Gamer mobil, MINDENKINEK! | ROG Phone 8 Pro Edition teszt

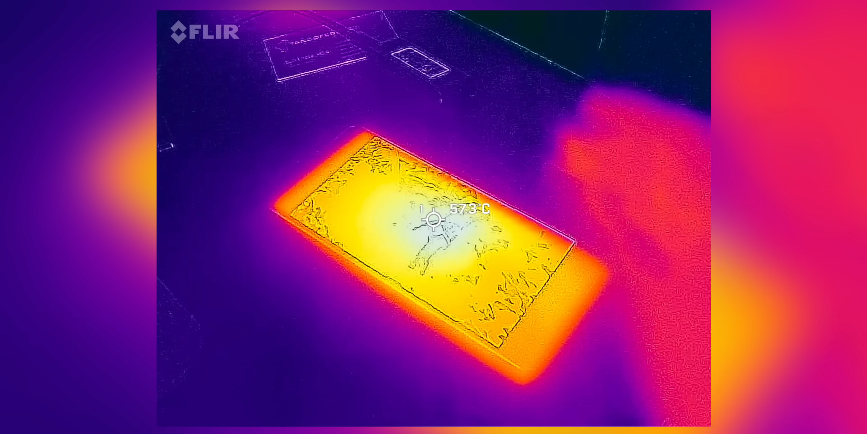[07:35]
és a hátlapon ilyen 58 Celsius fokokat is mértem,
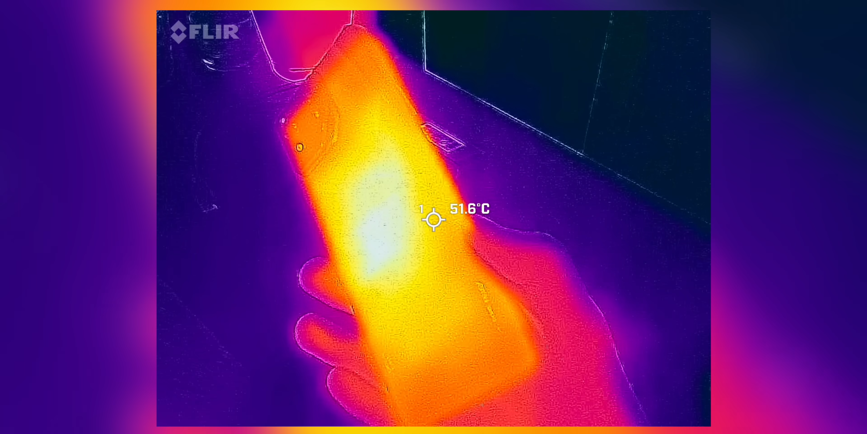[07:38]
On screen: spot 51.6°C
konkrétan el kellett dobnom a telefont, olyan szinten forró volt.
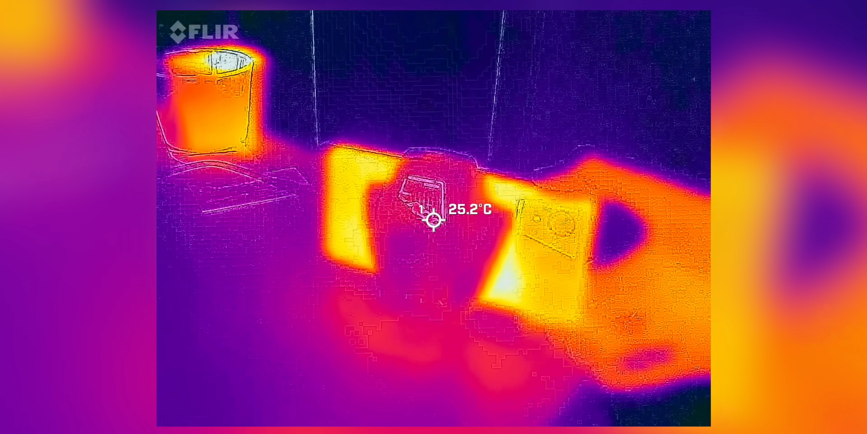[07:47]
On screen: spot 25.2°C
Végigmentem ugyanezen a teszten, és így már megállt 52 fok környékén,
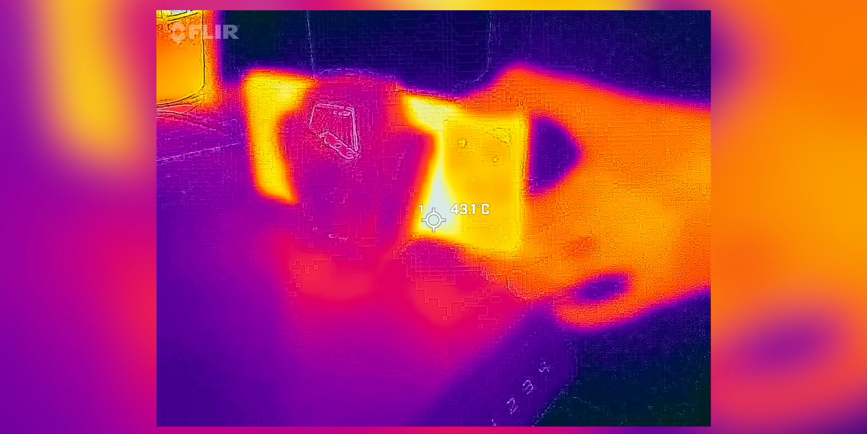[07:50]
ami még mindig meleg,
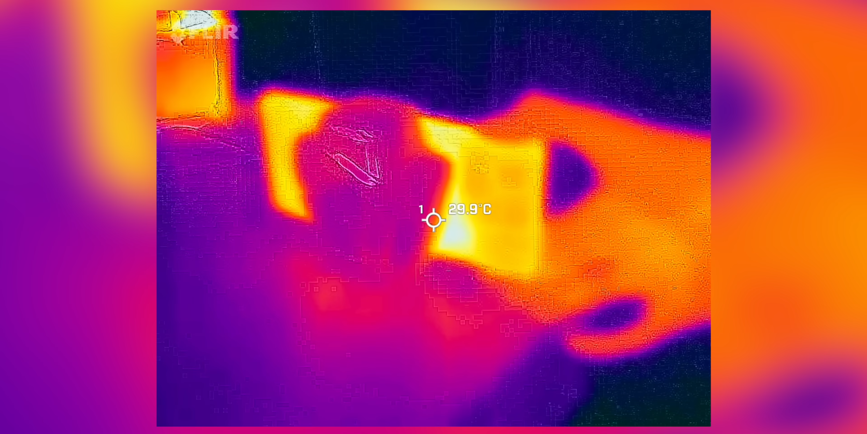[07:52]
On screen: spot 29.9°C
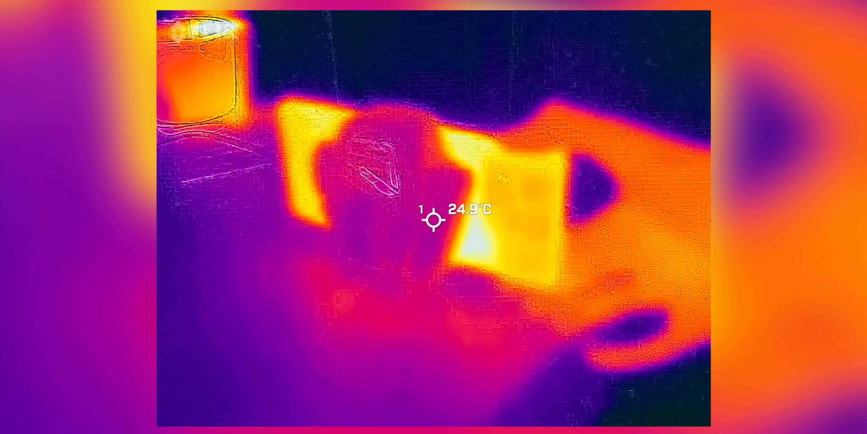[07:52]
On screen: spot 24.9°C
hogyha megfogod, de azért nem mindegy az a 6 Celsius különbség sem,
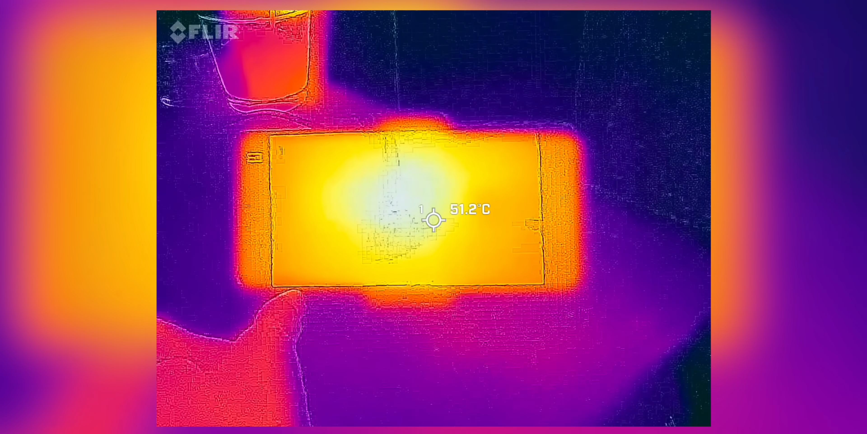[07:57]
On screen: spot 51.2°C
és ezt ki is használja egyébként a telefon,